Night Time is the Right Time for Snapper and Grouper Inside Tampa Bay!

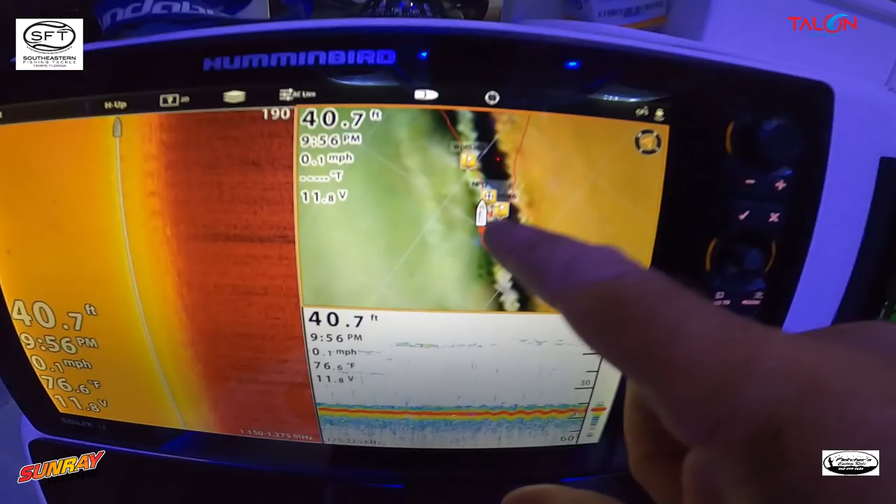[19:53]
On screen: depth 40.7 ft, speed 0.1 mph
and we're dropping it into the channel so as you can see here we're sitting on the outside of the channel dropping in this way the tide is coming in so the tide is moving this
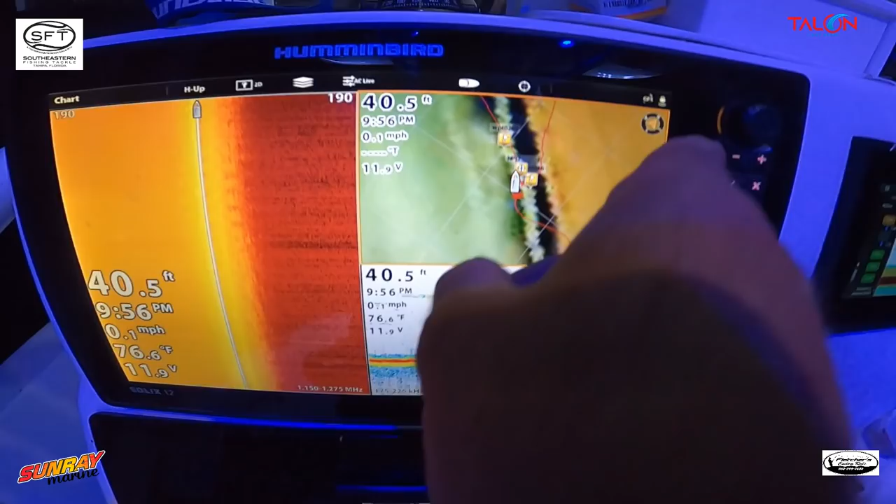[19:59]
On screen: depth 40.5 ft, water 76.6°F, speed 0.1 mph
way across that channel and as you can see there's a ton of bait and fish down there and as you can see